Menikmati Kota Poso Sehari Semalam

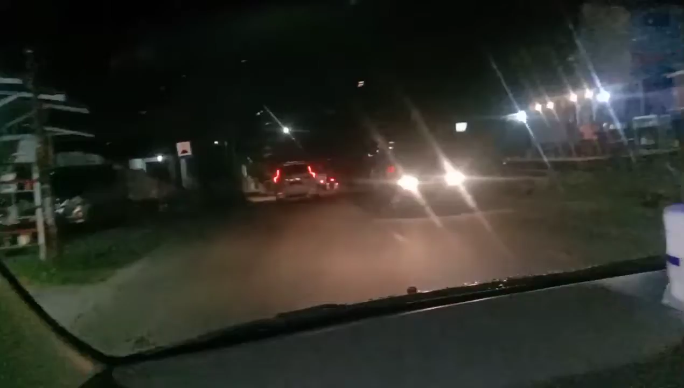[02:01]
Kalau baturun turun gunung begini, dapat ingat kayak macam di loop. Kalau baturun gunung, kau berapa lampu-lampu begini.